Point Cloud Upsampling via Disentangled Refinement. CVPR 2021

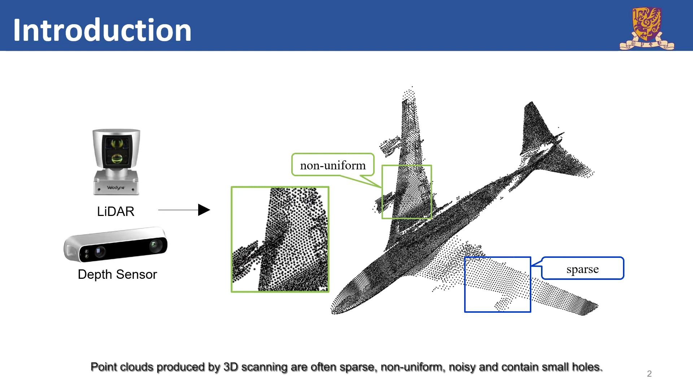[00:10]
Point clouds produced by 3D scanning are often sparse, non-uniform, noisy and contain small holes. Obviously, we need to amend such raw data, before we can effectively use it for general analysis.
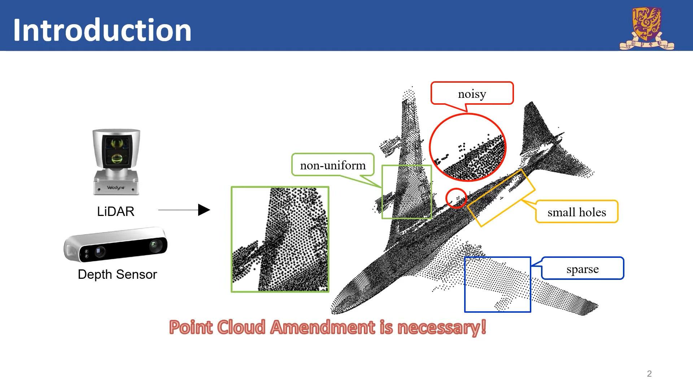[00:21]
Point cloud upsampling is to generate a dense point set from the sparse inputs. The generated dense points should cover the surface with a uniform distribution. Also, we need to ensure it less noise and fill small holes.
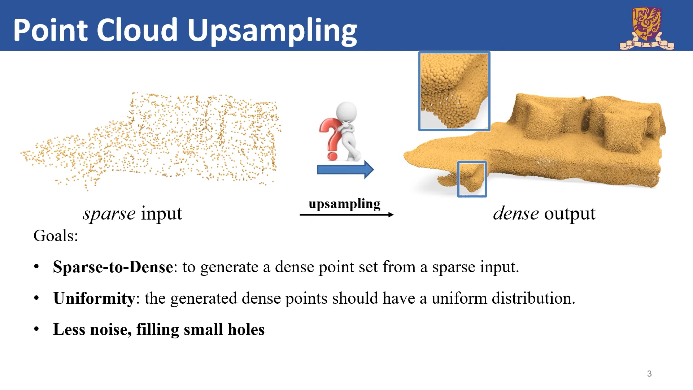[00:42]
As an inference-based problem, these goals are very demanding, due to the limited information available in the sparse input. The existing methods aim to achieve these goals by designing one upsampling module, which mostly implemented by duplicating the features.
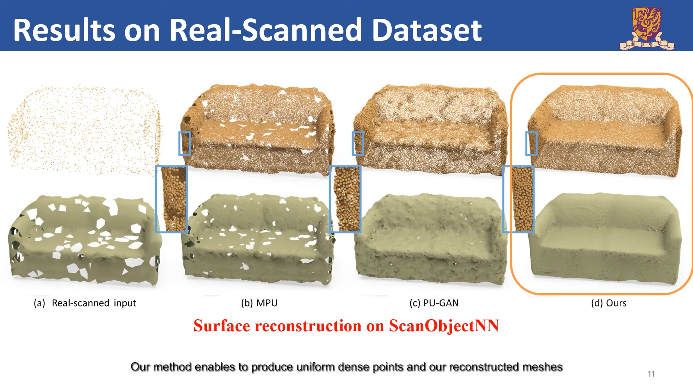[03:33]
Our method enables to produce uniform dense points and our reconstructed meshes can well describe the geometric structures with smooth and complete surfaces. Here, we validate the complementary strengths of our dense generator and spatial refiner.